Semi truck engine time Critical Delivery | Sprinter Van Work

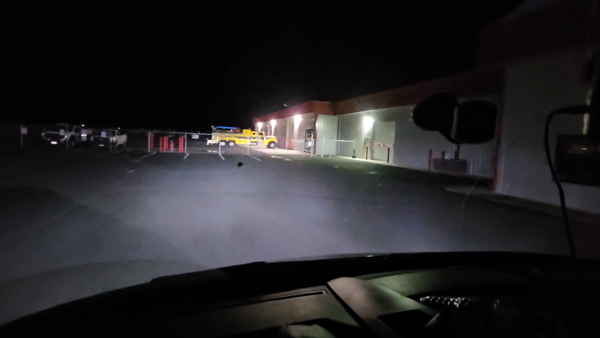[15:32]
So, well, we got some lights on in the shop.